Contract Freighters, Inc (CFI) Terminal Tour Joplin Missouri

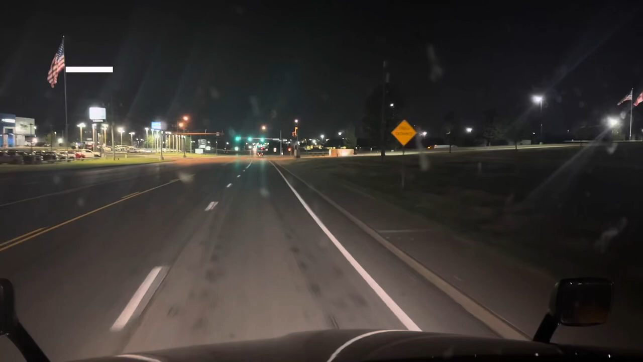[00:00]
One and a half miles, turn left on South Rangeline Road. Okay, I'm gonna go where that truck is at. I ain't gonna turn right here. This look like the corporate office. This shit look bougie as hell, my boy. Ooh, this don't look like an entrance either. That look like a truck exit.